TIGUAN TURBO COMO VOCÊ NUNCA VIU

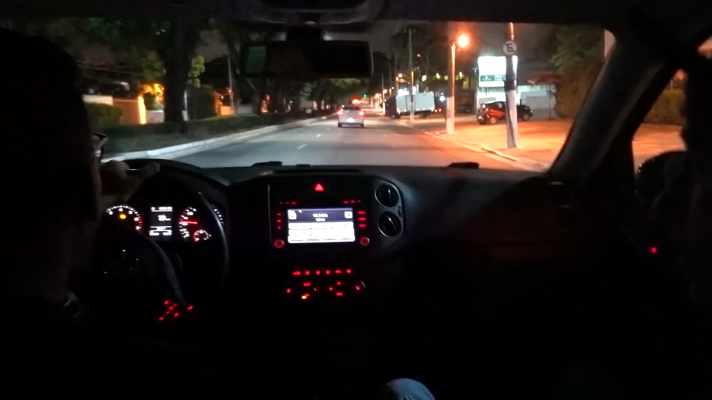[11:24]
Seis e meio.
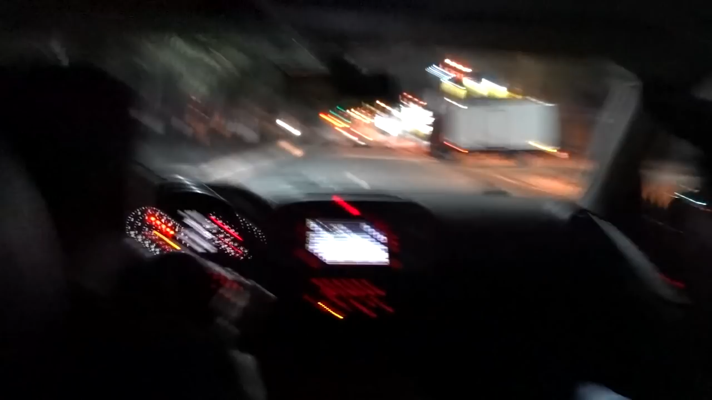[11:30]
E é confortável, hein? Você passou na ponta de ondulação e o carro foi de boa. E retorna aqui à direita.
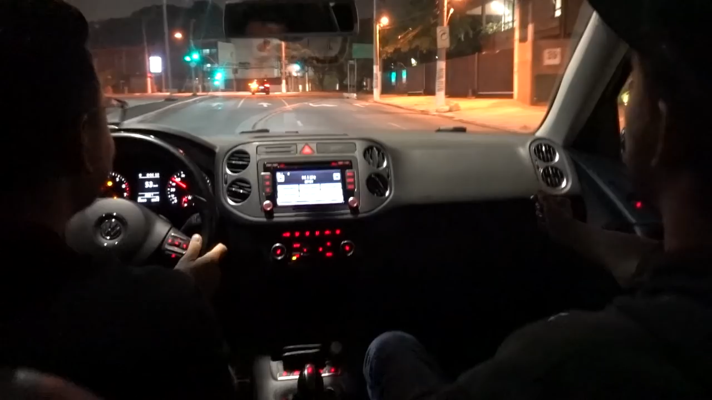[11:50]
Cara, você dá pau em muito carro, com certeza. Em fevereiro a gente vai gravar esse 0 a 100.
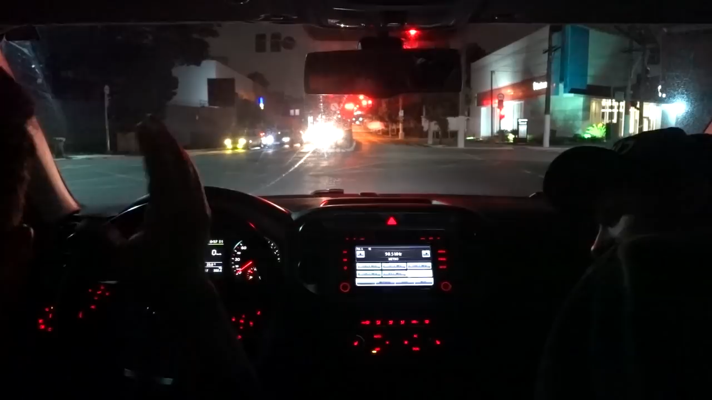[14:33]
E aí eu falo, chama o seguro, sei lá. Tô nem ligando pra essa coisa. Aqui dá pra acelerar? Não, não. Ok, passadinho. Ó, você vê que ele ia dar uns pipoquinhos. No remap você faz, de boa. É, né? Então vai dar o pipoco, não dá a troca de marcha, mas dá a reduzida dele e faz. Ele vai dar um retrocessinho. Vai até lá em cima?
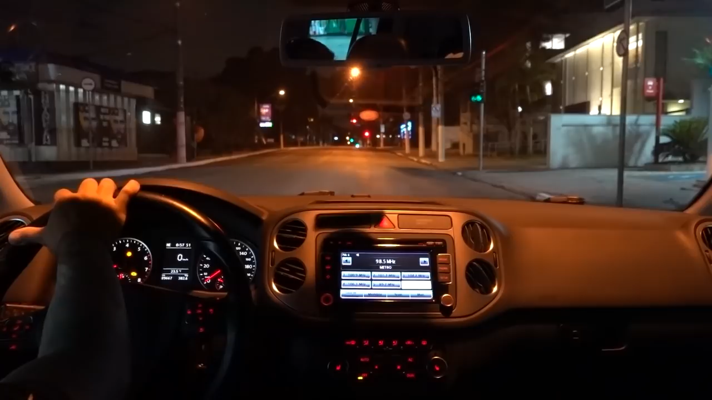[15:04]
Não, ok. Direita, esquerda, esquerda, esquerda. Tem gente que mete o gato aqui, mas aí tá cheio de carro, né? Não sei. Ai, cara. Eu tô ficando velho, coração. Uma hora da manhã já, tá vendo?
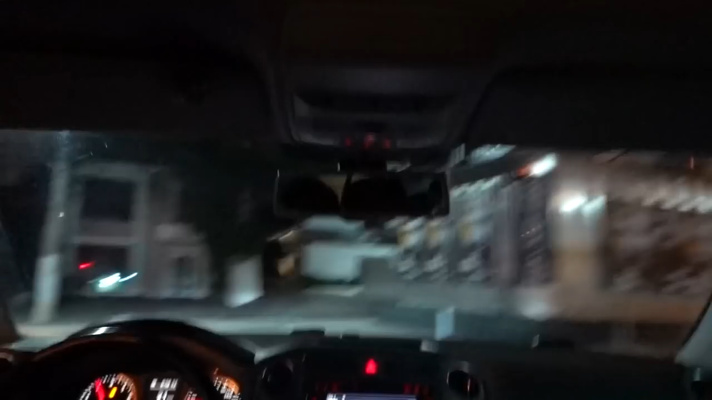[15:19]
Não, aqui é contra a mão, tá? Aí tem que entrar no posto. Tem que entrar no posto.